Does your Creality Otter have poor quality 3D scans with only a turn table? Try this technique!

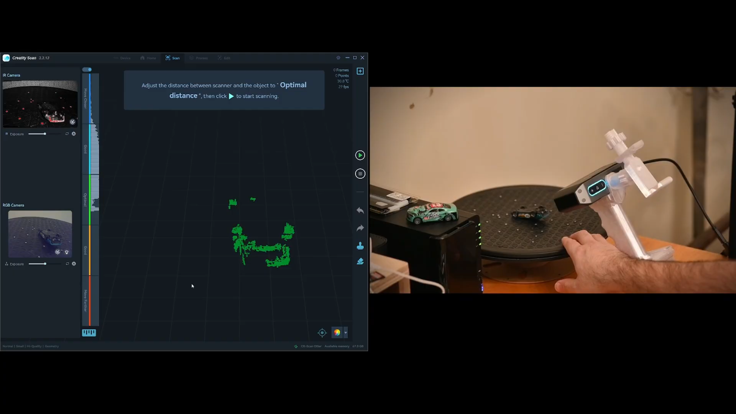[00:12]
make sure that as I spin the car around that it stays in the field of view of the camera so I'm just moving it around a little bit and
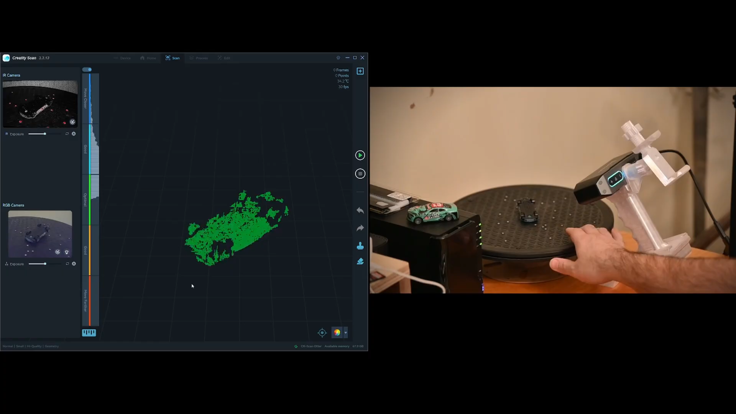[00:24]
it looks like it should be fine in this camera position also note on the left side of the screen
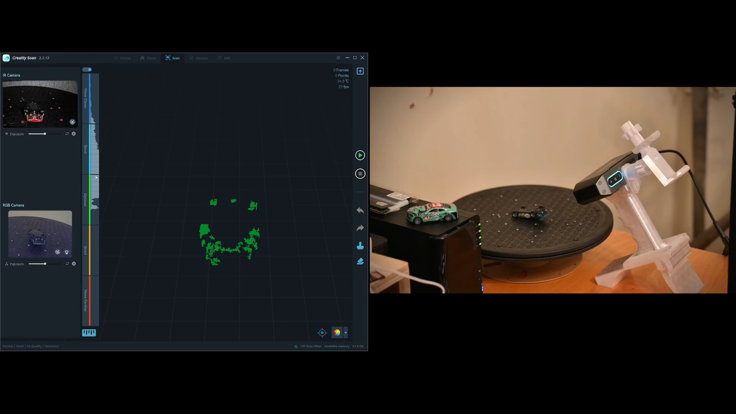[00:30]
how you can see whether it's in the optimal or good range for how close I am now you'll notice from the back of the car where you can't see a lot of defining details and I hit start it's red and
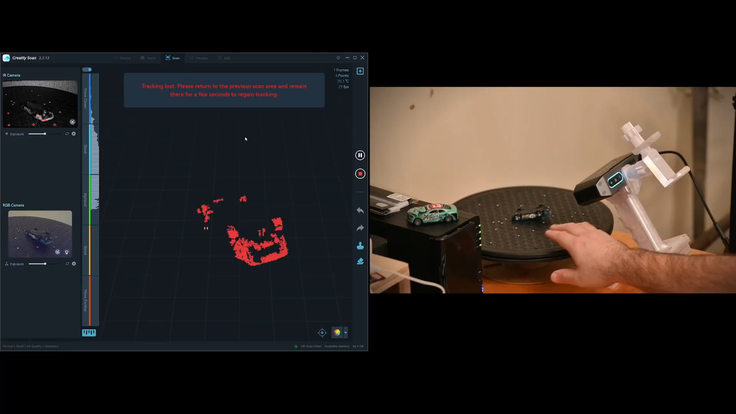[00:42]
there's not a lot of frame count on the top right and it just won't do anything so I want to take this as an
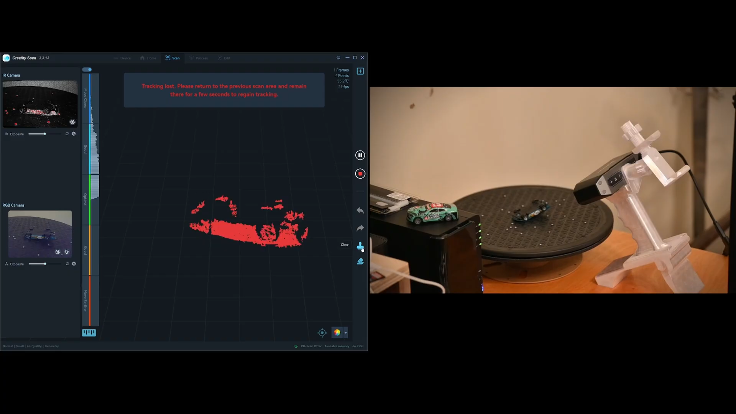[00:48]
opportunity to showcase how that's not a good habit for a successful scan but if you start on the side where you have a lot of information like this you'll notice immediately the frames go up quite a bit
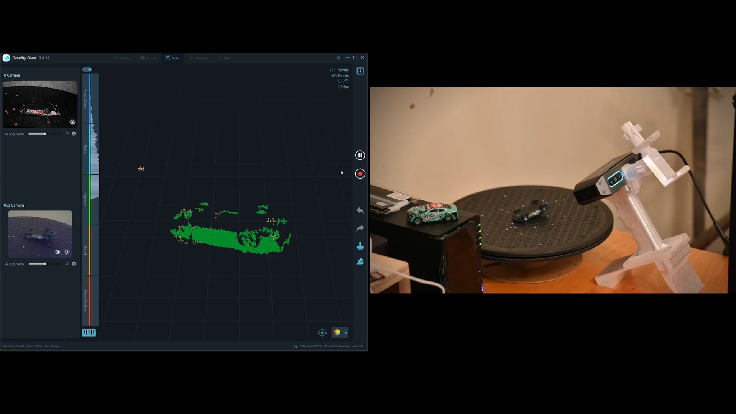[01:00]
and it has a lot more features to kind of lock in on and really help as you start to scan and the first little bits as you turn it are seemingly really important to make sure
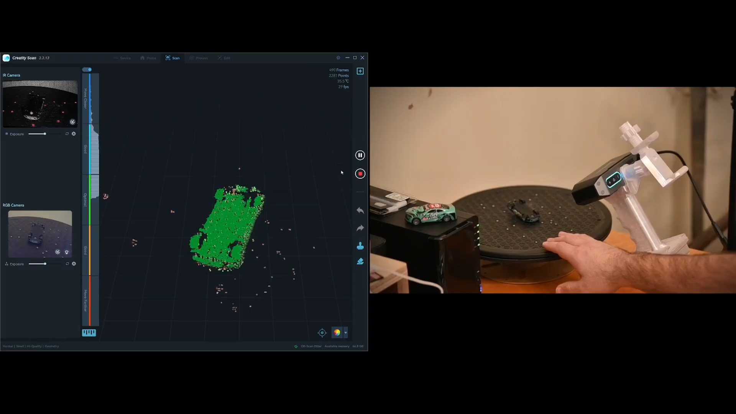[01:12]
that it can track well which helps you not only to be able to go a little bit faster but to get a better quality scan out of it and you'll notice as I get around to the back of the car where we had some difficulty early on I will slow down a little bit but we'll be able to scan this time because it has enough reference points otherwise to maintain tracking
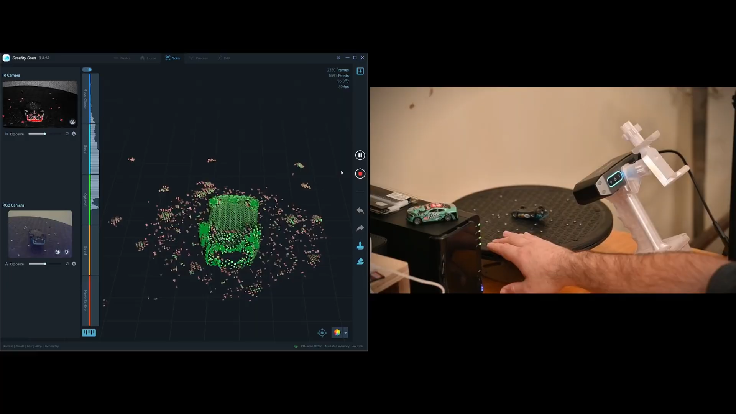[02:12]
the quality difference is if you only use a fixed color view of the object you're scanning in the turntable versus adding some free hand into the mix and really that started because I was I was happy with the quality of scans I was getting for the most part but I always thought it should be a little bit better as I've continued to develop my skill I've I found some tricks that I wanted to share so part of my workflows once I get a scan in I like to circle around the object and then hit the inverse options to get rid of everything else and then I will take the resolution to the lowest setting the smallest
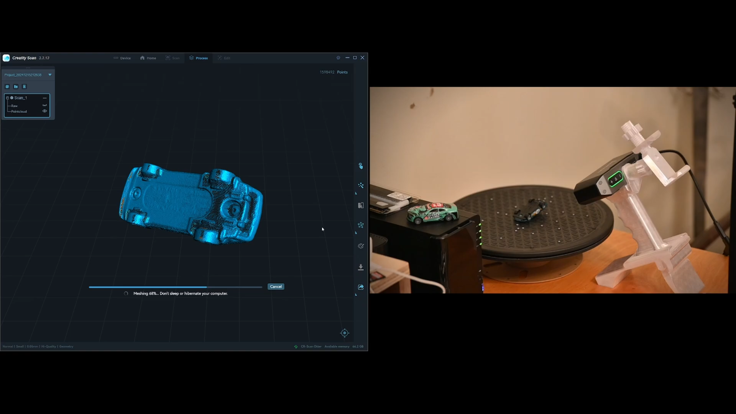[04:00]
we're going to be running the mesh in a consistent setting between all of these just to minimize any variability that might influence the results so here we've got the mesh we'll zoom in here and you'll see you can see that there are words here and there are letters and if you know what you're reading you might be able to kind of make it out but it's just not quite as
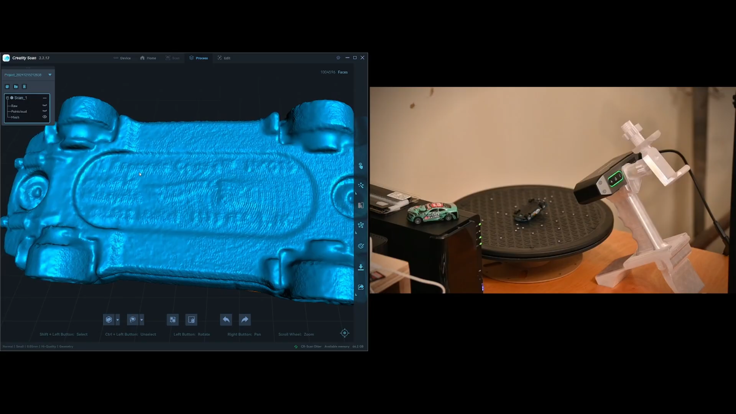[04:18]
good of quality as I was hoping to get out of the scanner so we're gonna run a new scan
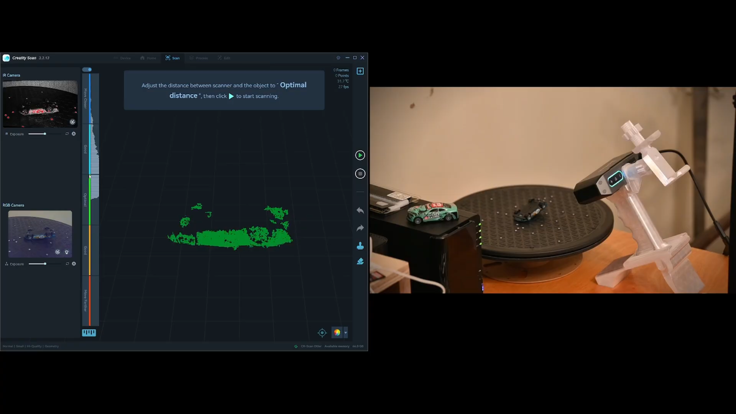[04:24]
you'll say I start on the side here that way I can get good tracking good frames
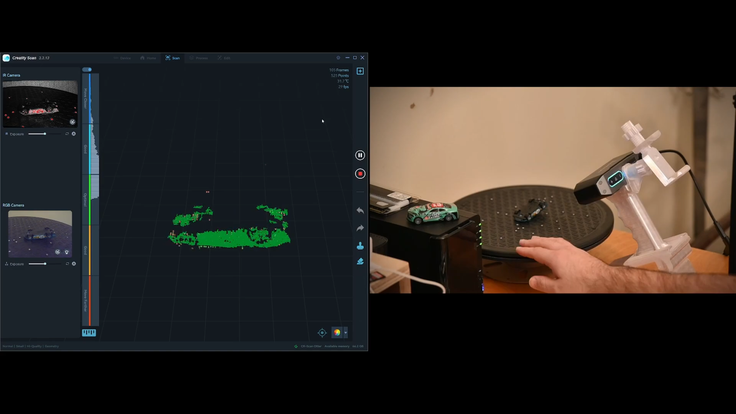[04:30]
and this time we're not going to turn the car as many times all the way around but we're going to turn of course enough to get a good view
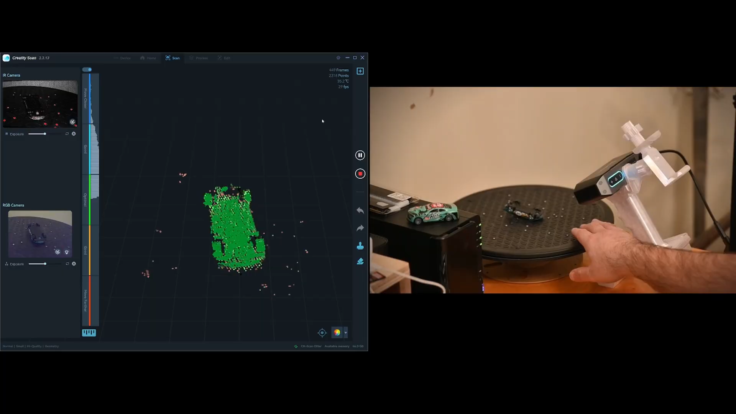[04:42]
of the car and then we're going to add a little bit of freehand and
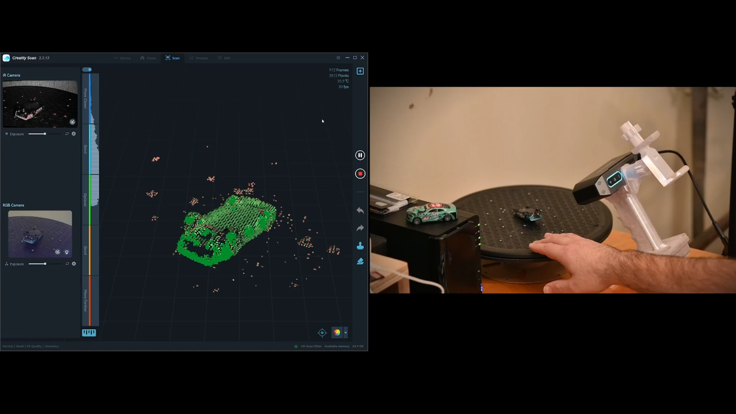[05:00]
so if you have a 3d scanner and a 3d printer you might notice that my turn table spacer here is just a an extra filament that I had laying around a used roll so
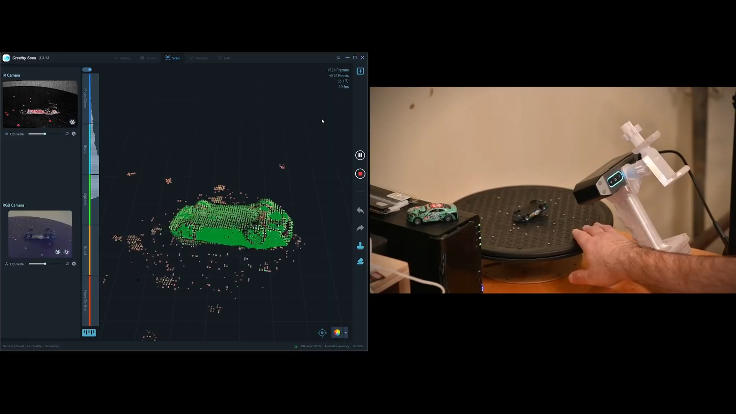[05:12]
if you're trying to find something to do with those extra rolls laying around there's an option okay so I did one revolution instead of two and now you can see I'm doing some freehand so I'm going
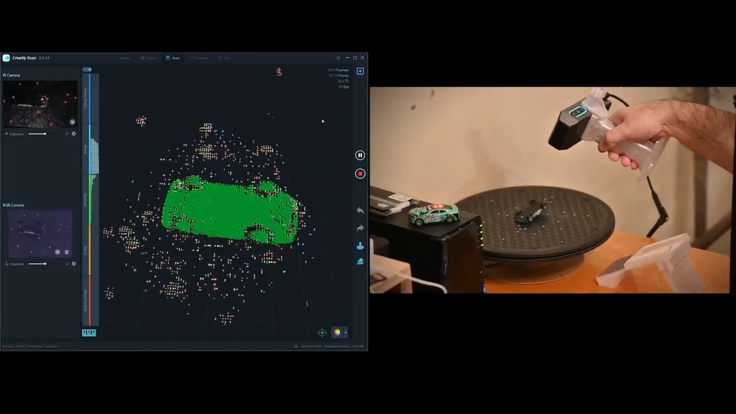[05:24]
over parts of the car that are of interest trying to pay attention to where the field of
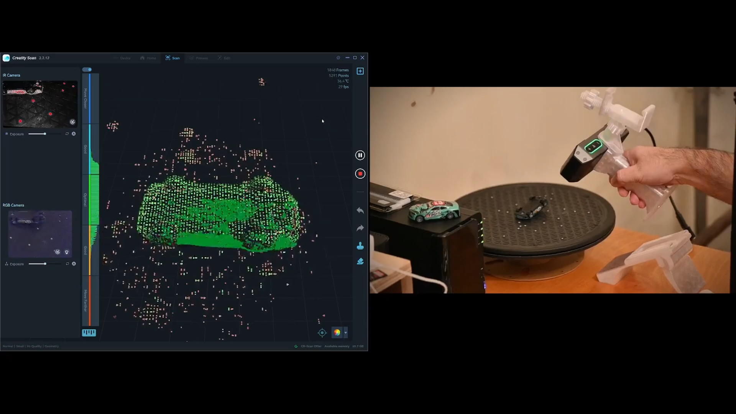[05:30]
view is on the camera as well as the distance trying to stay as much as I can in the optimal area